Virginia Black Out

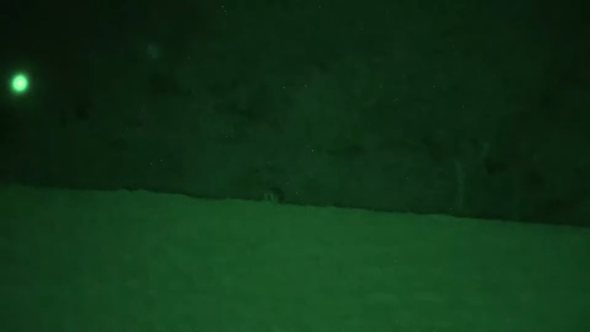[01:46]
the the ridge in the field and out of sight and we made a move on him. We get set up and start scanning and that coyote comes in.
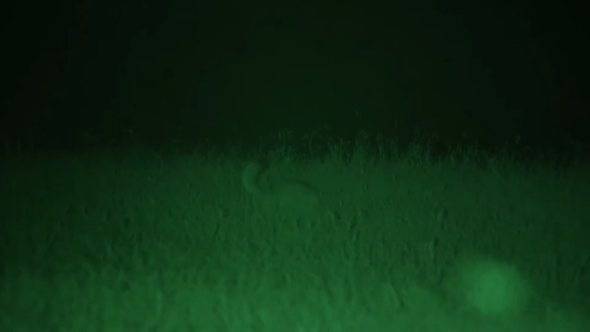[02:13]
Alright he's down right there. That coyote comes in stops at 80 yards I shoot it make a good shot and drop it.
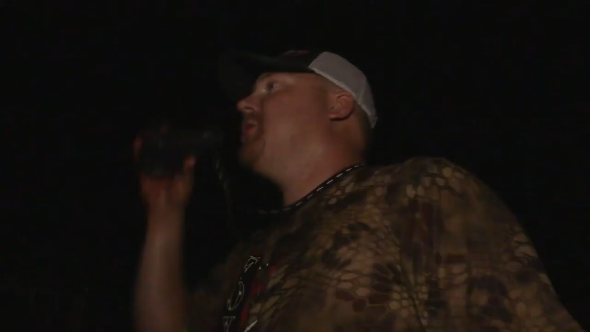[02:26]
Good shot good shot let's keep going. We're looking we're scanning after we shoot that one and we spot three more coyotes down in the lower field.
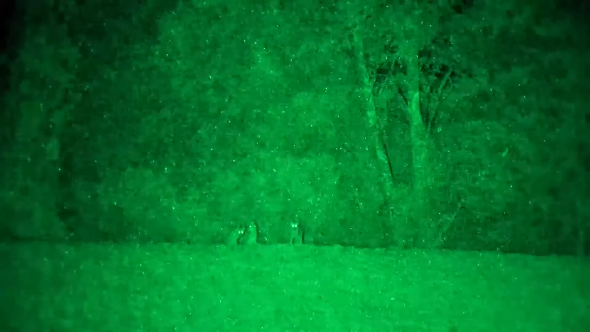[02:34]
We threw some sounds at them they weren't you know really responding they look at us and then weren't coming
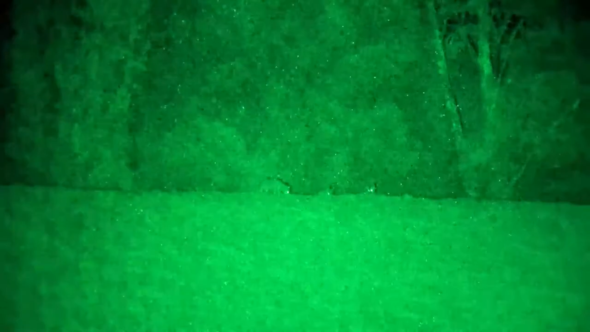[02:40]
in we flipped it over to the female whimpers and I mean just like it was written up they they read the script.
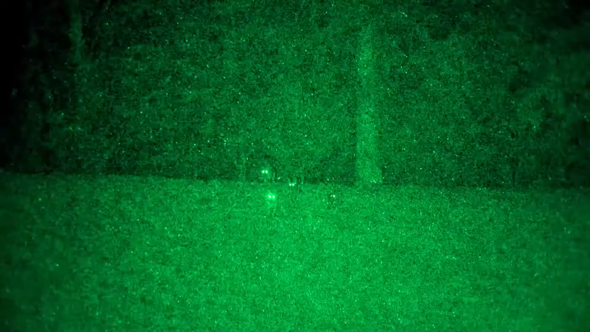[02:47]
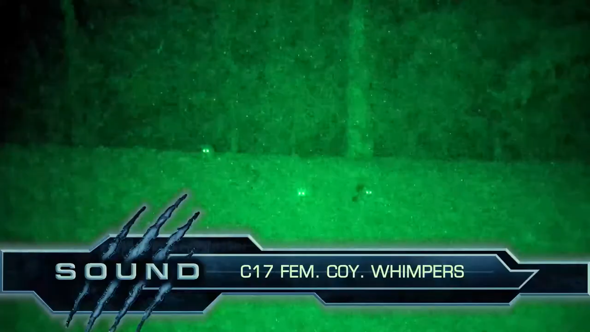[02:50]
They charged across that field like exactly like I was hoping that they would they're coming running across the field and they stopped out there about a hundred yards.
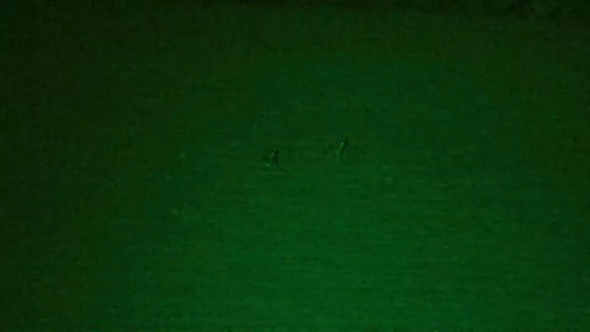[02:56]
Go ahead and take the one on the left.
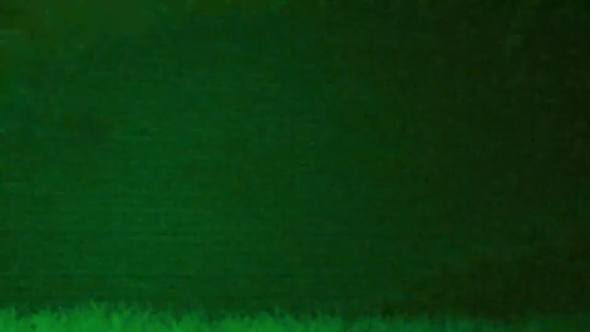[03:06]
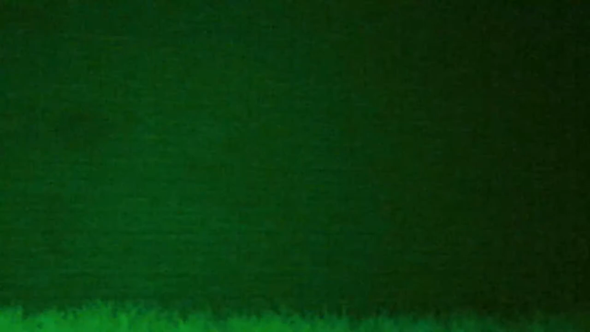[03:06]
I shoot the second coyotes down but then Alex shoots again and he's got a third coyote down over there.
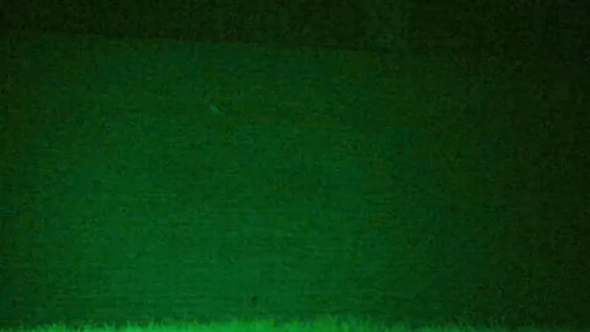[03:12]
So we're sitting here our first filmed opportunity to shoot and we've got a triple down in Virginia.
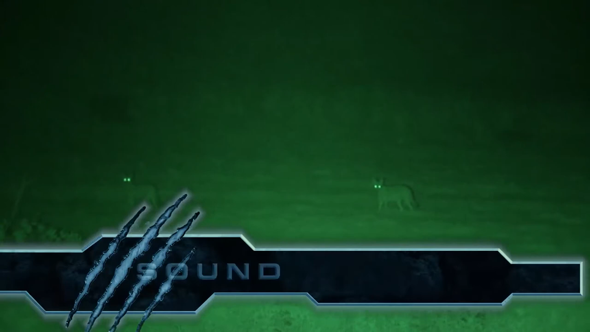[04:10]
We're going up the hill. You're not coming directly in two as you're kind of skirting off to the side of us a little bit.
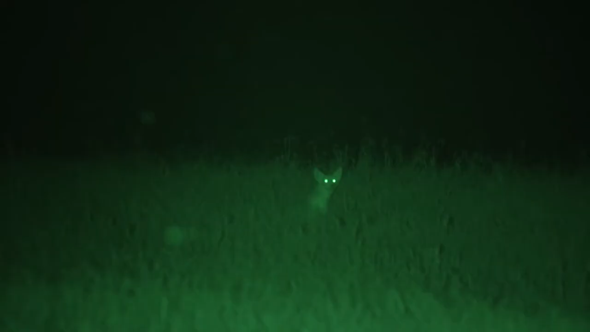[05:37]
I'll take the one in the front. I'll shoot the one in the back.
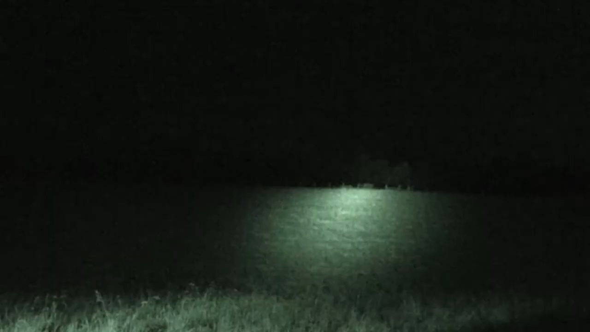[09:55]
And we have some coyotes coming out from the bottom.
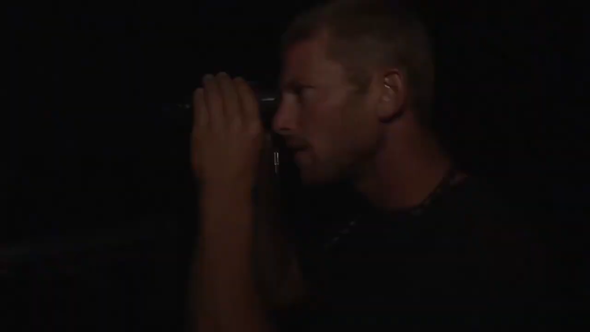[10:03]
He's coming from the right. All right, all right. Here he comes. Over the hill.
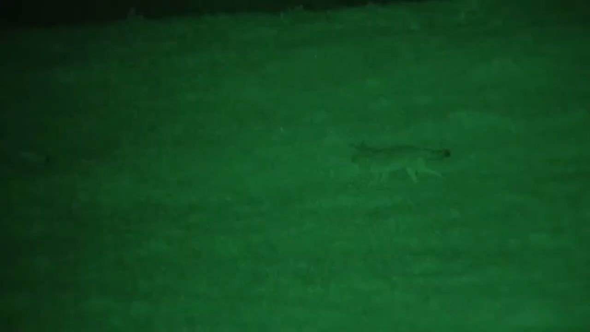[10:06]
Top of the hill. I see him.
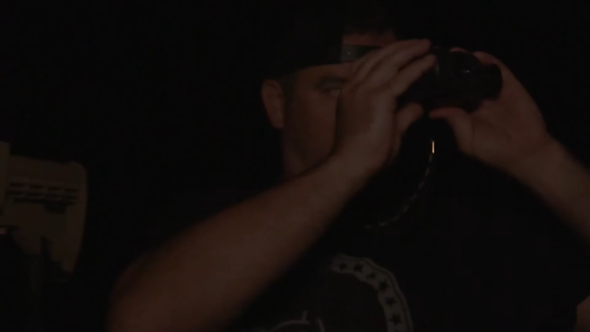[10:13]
He's going down me on that hill.
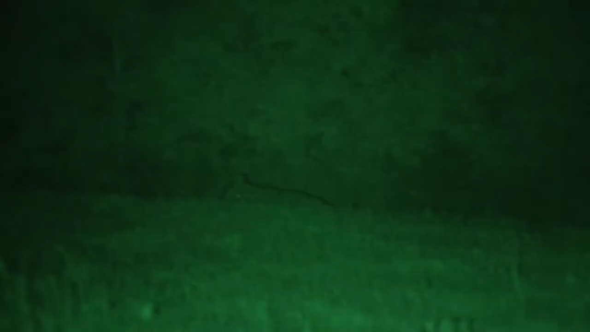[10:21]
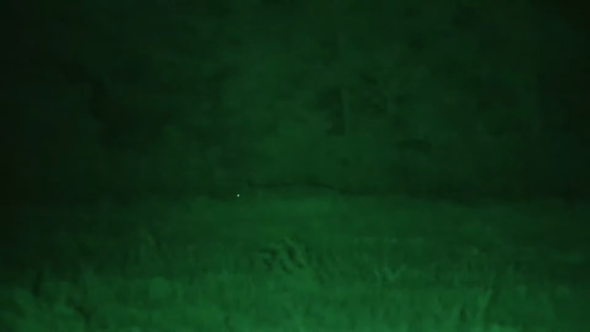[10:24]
All right, here he comes back.
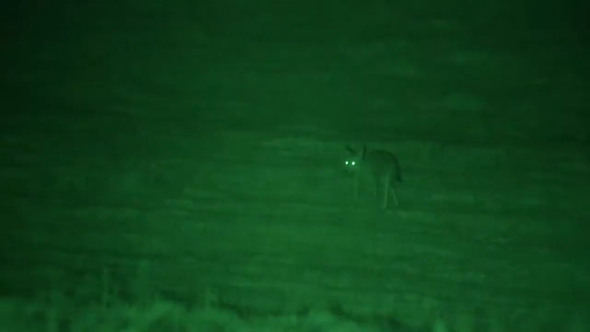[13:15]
I finally look and I get them in the X-ray 20 and I've got two coyotes standing in front of me.
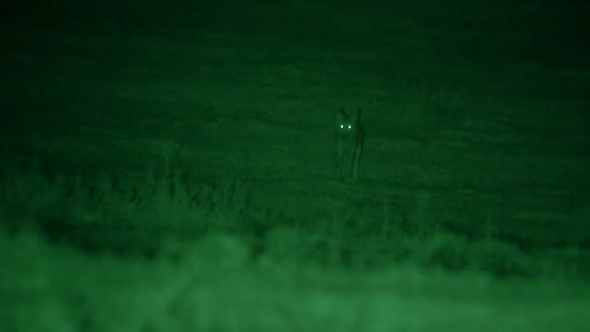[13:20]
I can't get on them. They've gone away.